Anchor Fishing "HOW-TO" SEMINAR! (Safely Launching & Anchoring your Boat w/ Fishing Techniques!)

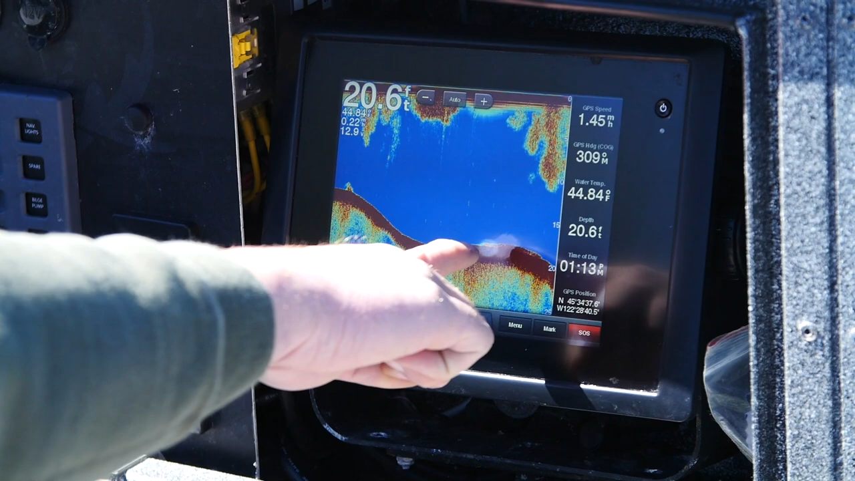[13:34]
On screen: depth 20.6 ft
Your next bench can be 8 to 15 feet, then 20 to 30 feet, and then down on into the main channel.
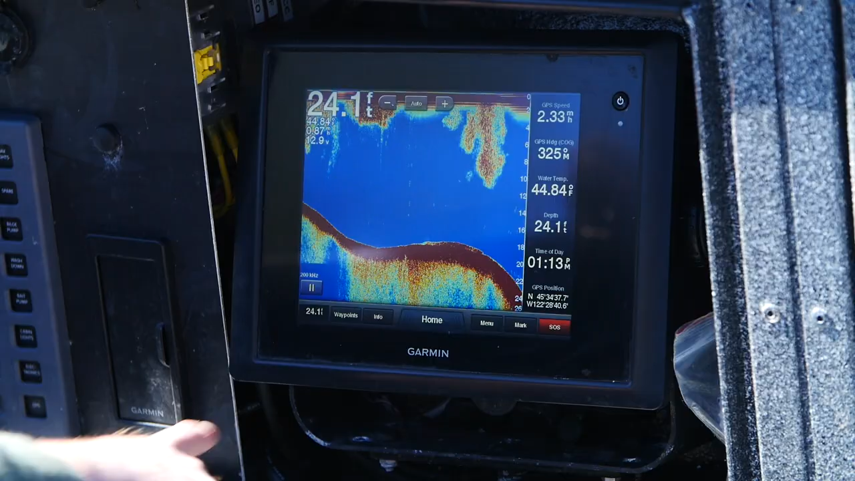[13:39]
On screen: depth 24.1 ft
And these terraces, these benches that are created, are awesome travel lanes that these fish will follow. So what you wanna do is find where these terraces are.
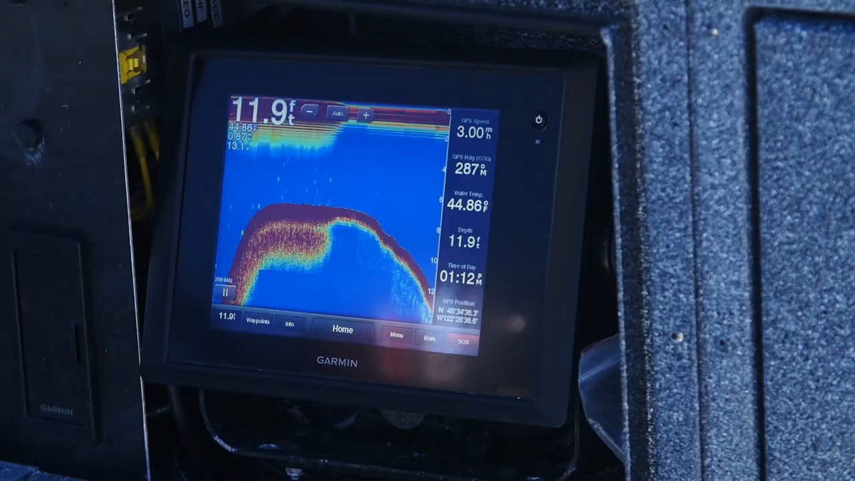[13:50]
On screen: depth 11.9 ft, water 44.86°F, speed 3.00 mph
Now the higher the water, the closer to the shore that you wanna be, that 6 to 10 foot range.
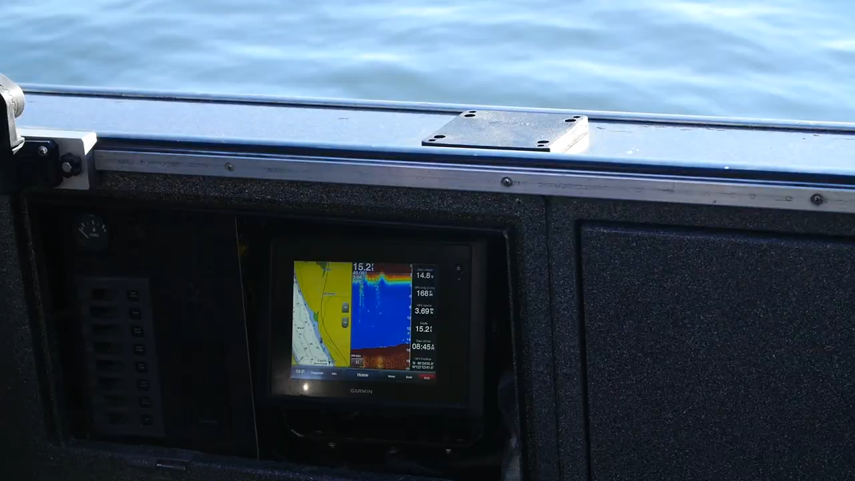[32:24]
I'm trying to graph down here and get an idea of the lay of the land down below the water surface. So get an idea of if there's any humps, any ridges or terraces, and then get the boat lined up.